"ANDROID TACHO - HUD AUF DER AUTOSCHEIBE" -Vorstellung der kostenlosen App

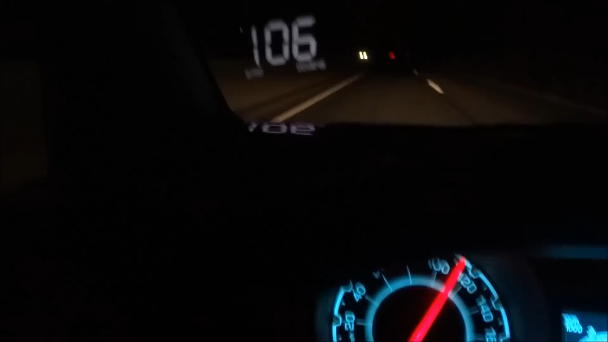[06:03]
mal gerade ein bisschen runter moment immer unter jetzt gehe ich schon auf 100 und dann hört noch mal zu
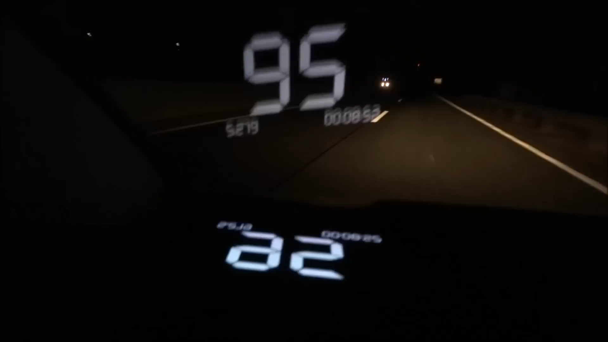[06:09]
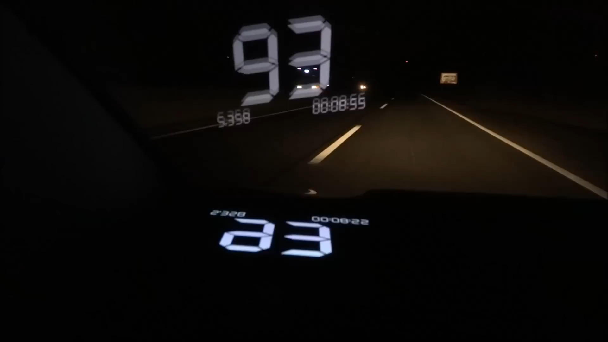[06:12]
das ist halt so eine akustische warnung die man einstellen kann